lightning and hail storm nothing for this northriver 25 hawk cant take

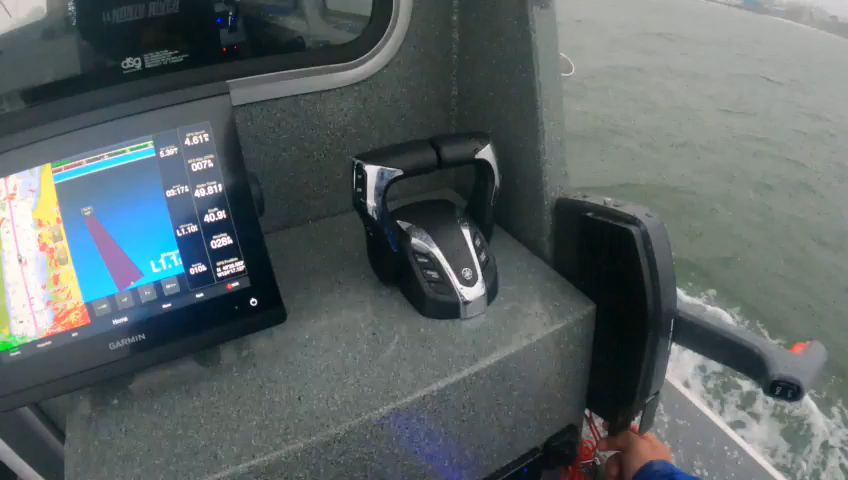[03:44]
Then come back into here. Bring this back down.
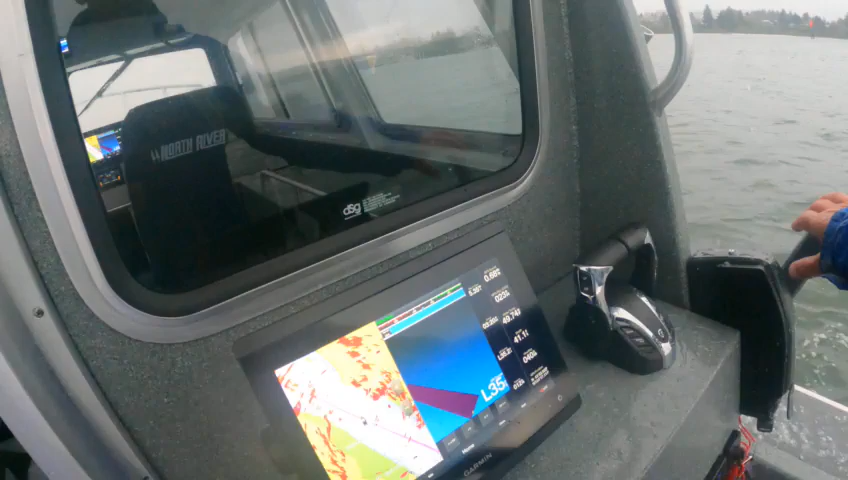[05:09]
He's going to take us back over there. So that this will do it. And I'm going to put that on standby.